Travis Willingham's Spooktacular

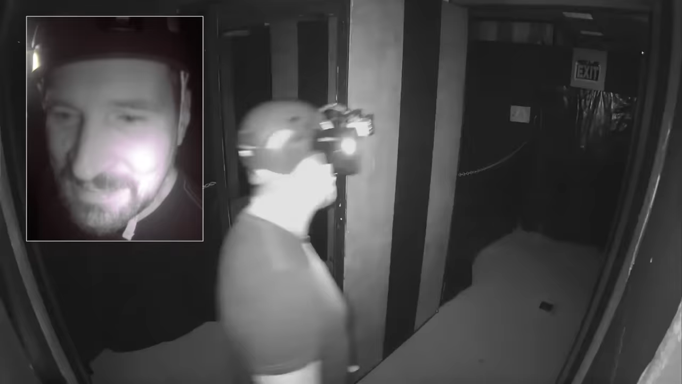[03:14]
So much worse when there's no one right in front of you. Hi, Jim! Fuck! That's him!
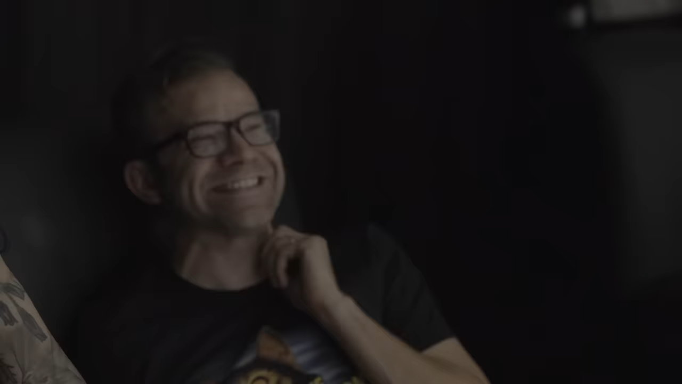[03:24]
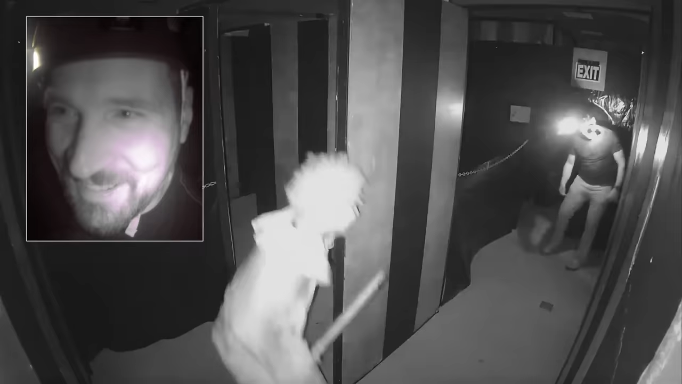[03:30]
Oh, shit.
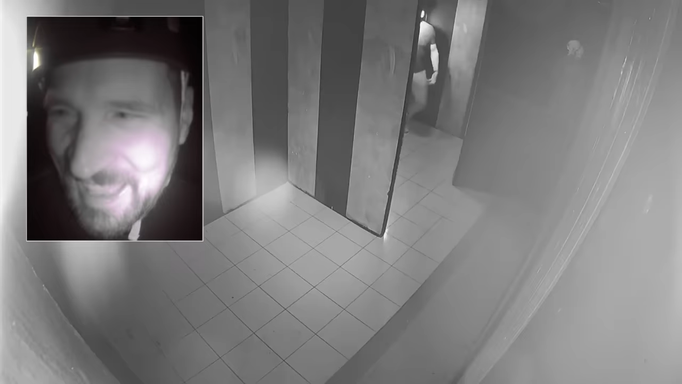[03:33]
Is that fuck? Is that Sam? Samuel! I noticed those teeth anywhere.
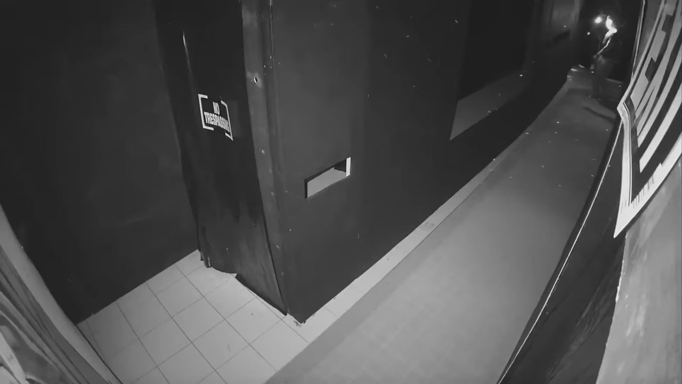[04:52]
What the fuck? Oh, Jesus. Okay.
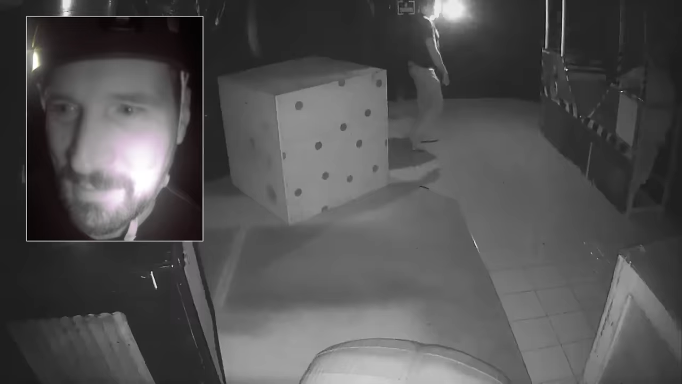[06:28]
Okay. Oh, Jesus! Oh, that's also somebody. God damn it.
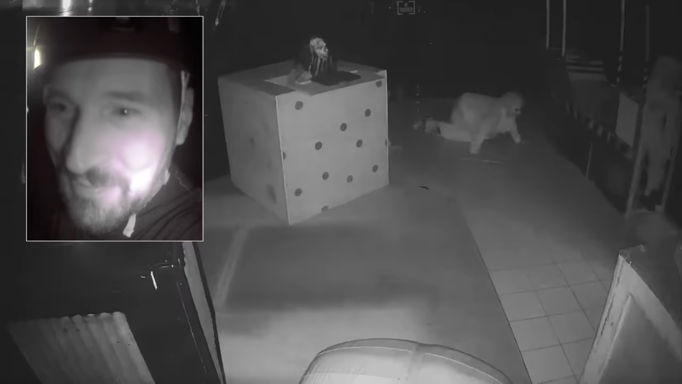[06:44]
What the fuck with the crawling? Are you serious? Oh, shit.